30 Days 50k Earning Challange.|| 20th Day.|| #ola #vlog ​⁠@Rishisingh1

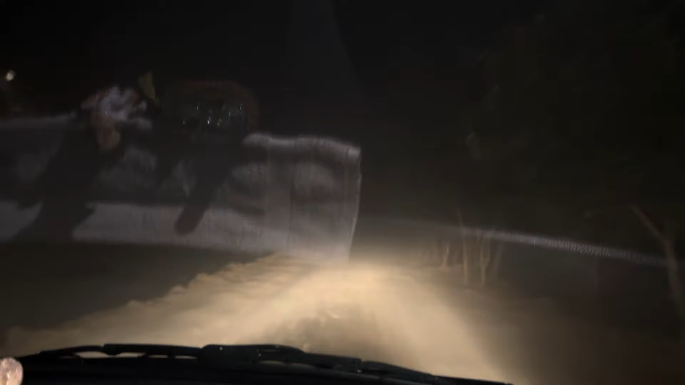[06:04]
मोबाइल बाहर दिखाएं एक बार, ये देखो भाई कोहरा दिख रहा है आप लोगों को, भयंकर है भाई भयंकर, और गजब की सर्दी है भाई गजब की।
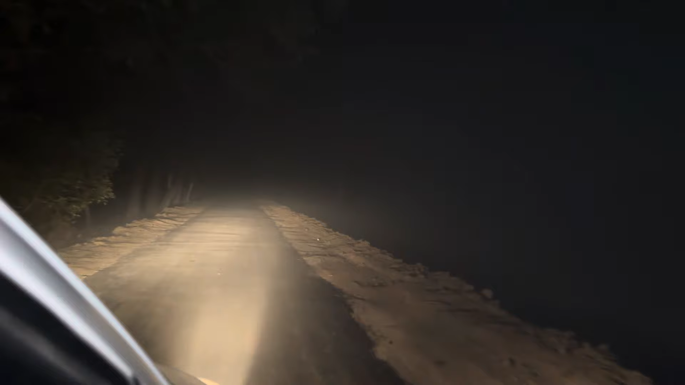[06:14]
चलो दोस्तों बाहर चलते हैं पहले, है ना, और उसके बाद जो है फिर बात करते हैं आगे, क्योंकि ये सिंगल रोड है भाई, हमारी चोक ले रही है थोड़ा सा इस रोड पे।